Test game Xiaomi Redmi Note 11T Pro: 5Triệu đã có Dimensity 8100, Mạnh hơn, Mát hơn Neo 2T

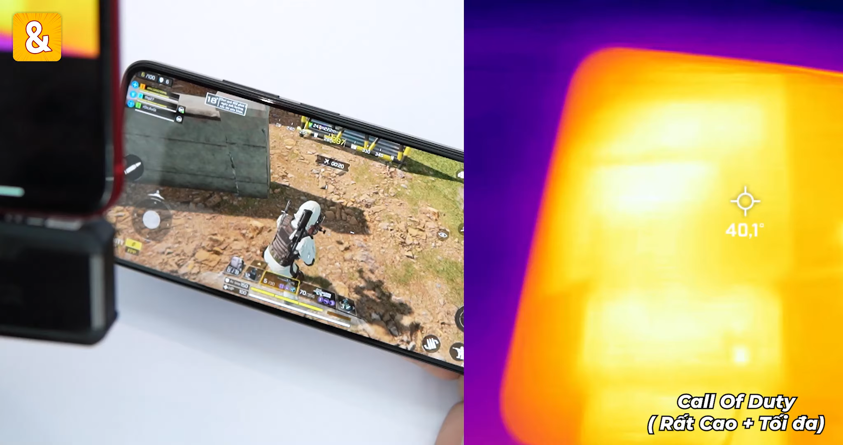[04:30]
nhiệt độ mặt trước là khoảng hơn 40 độ mặt sau là khoảng 42,6